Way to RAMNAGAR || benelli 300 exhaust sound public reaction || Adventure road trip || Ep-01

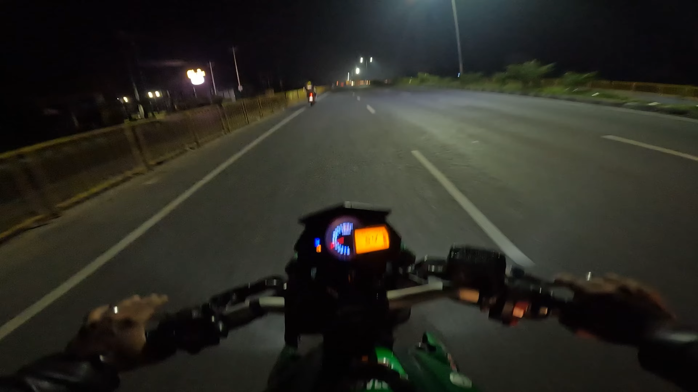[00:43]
आप लोग होप सब बड़ी होंगा होने वीजिए तो सबसे पहले मीटर चेक कर लो चुब इस चाहरा है
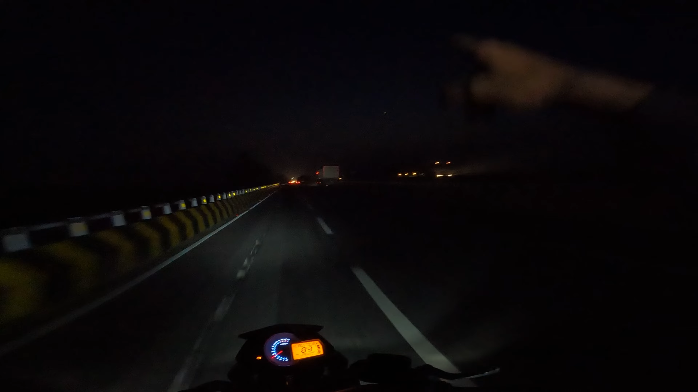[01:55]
छेक्� जाओ और निकल जाओ भाई सबसे बतारों नेक्स लेवल में जाने वाला है और यहां पर कितना तवड़ा क्रेश हुआ है भाई इसका टायर निकल यह पूरा देखरो भाई तो यह ऐसे हाथ से मिलते रहते हैं आई पर रोड पर तो बड़ा हिफाद से चले इस्टे से